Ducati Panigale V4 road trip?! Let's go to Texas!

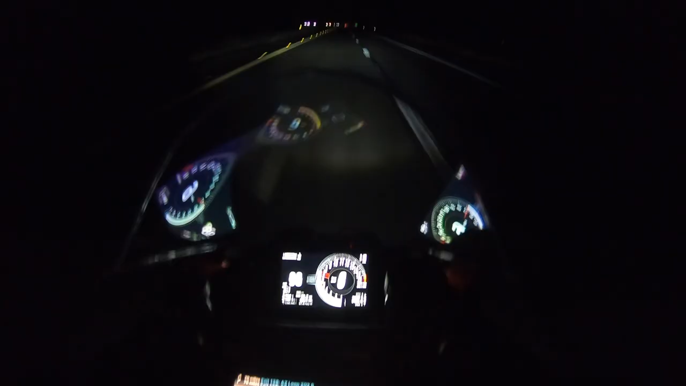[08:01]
For some reason, they insist on using that ridiculous low-fuel light system that's been on bikes since forever. I've seen bikes from the 80s with that system. All the technology on this bike, I know they can do better. It feels like I'm back in junior high. Okay, your tank holds 4.5 gallons.
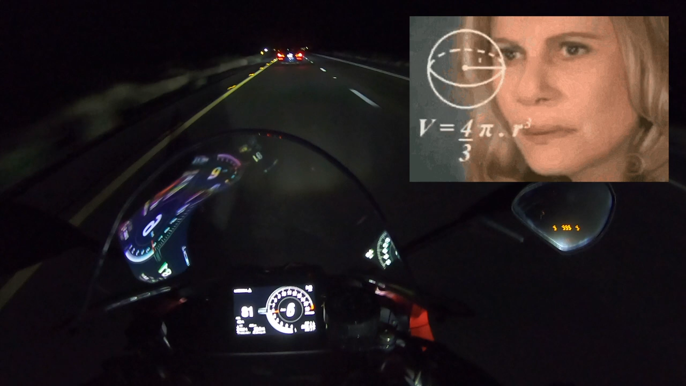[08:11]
You've gone 95 miles, and you're getting approximately 40 miles to the gallon. How much further can you go? So, I don't want to feel like I'm back in 8th grade math class. Give me a gas gauge! So you really have to pay attention to your fuel and how much you're burning, because you do not want to run out of gas in the middle of the desert. Now, the Panigale is an infamously hot bike.
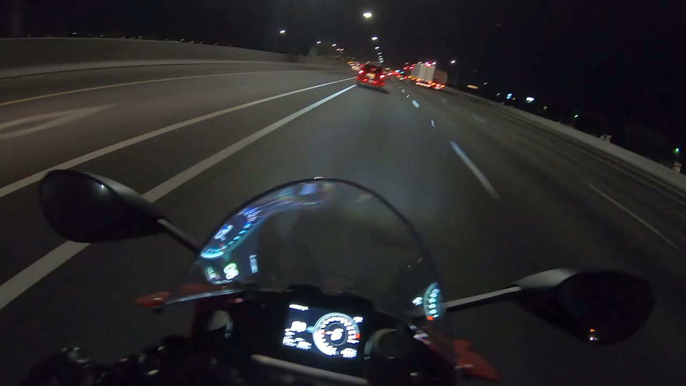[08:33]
Since I did all my riding at night for that first leg, and the temperatures got a little cooler, the heat wasn't that bad. And almost 400 miles later, I roll into Phoenix at about 4 a.m.
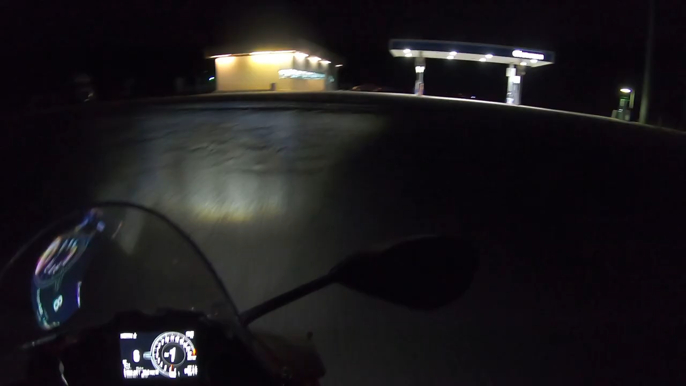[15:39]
that fancy TFT dash on the V4 is telling me the outside temperature.
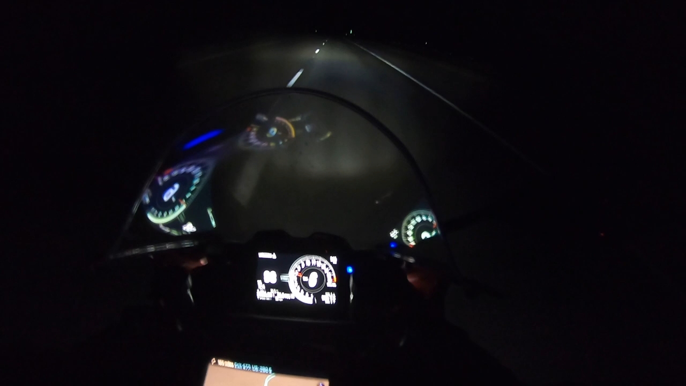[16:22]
The temperature dips to 39 degrees. And the bike throws up an icon which I had not seen before.
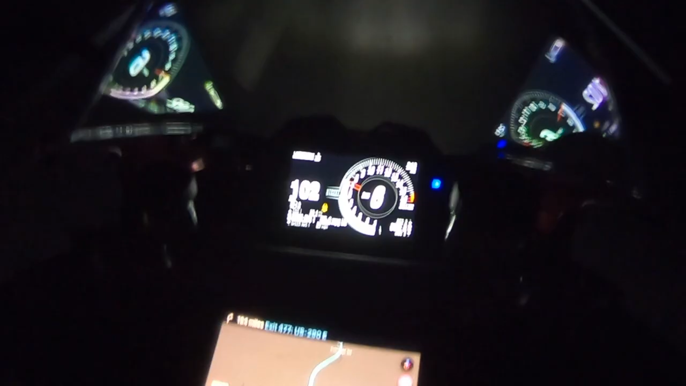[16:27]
A little yellow road with what looked to be an X on it.
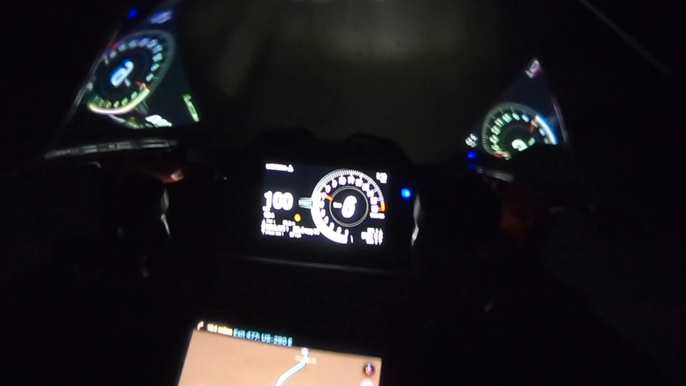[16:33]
But actually turned out to be a snowflake.
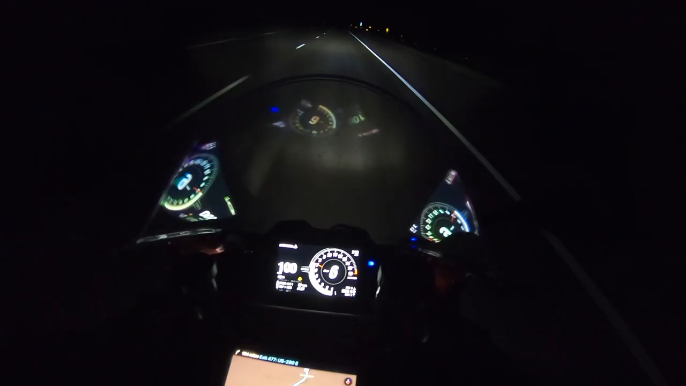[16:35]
Because it was giving me an ice warning.